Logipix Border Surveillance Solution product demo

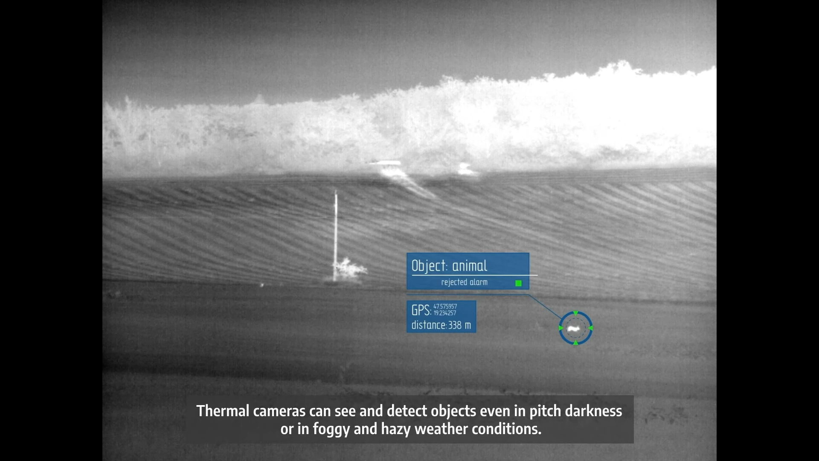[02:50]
Thermal cameras can see and detect objects even in pitch darkness or in foggy and hazy weather conditions. This way we are able to utilize a broader range of spectrum for visual surveillance.
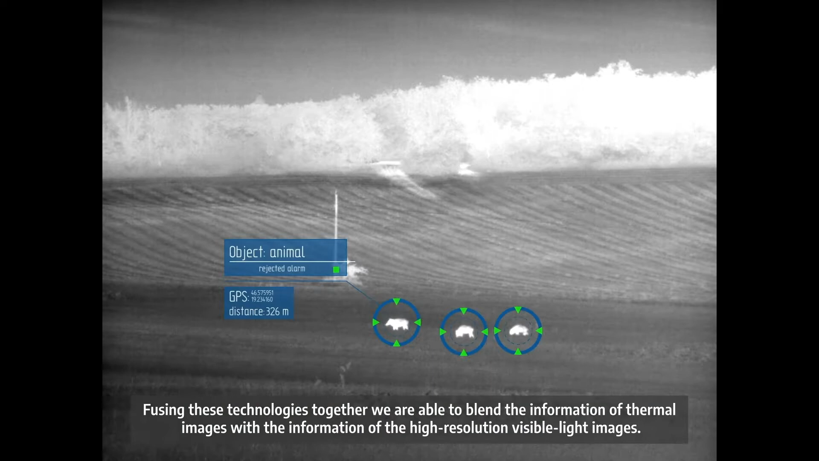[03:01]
Fusing these technologies together we are able to blend the information of thermal images with the information of the high resolution visible light images.
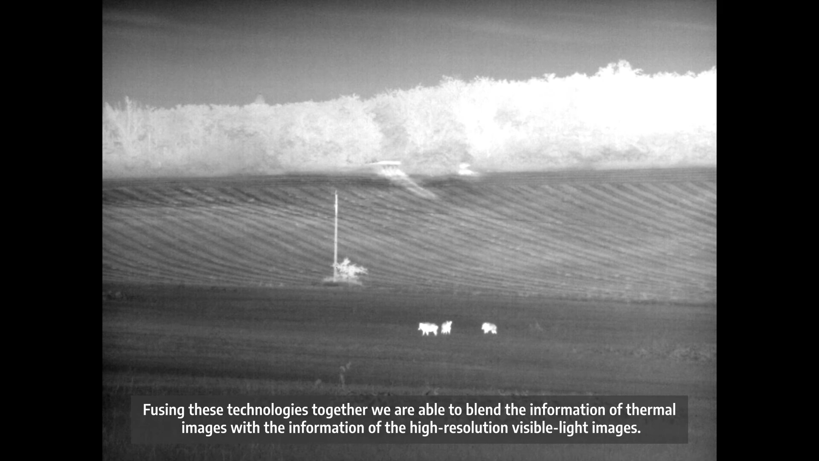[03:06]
For example, in case the thermal camera sees something at night but the visible light camera does not,
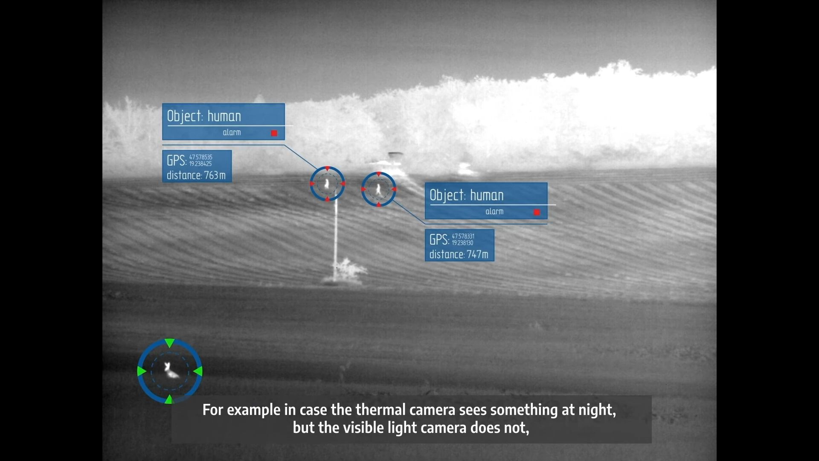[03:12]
the system is able to virtually map the object on the visible light images.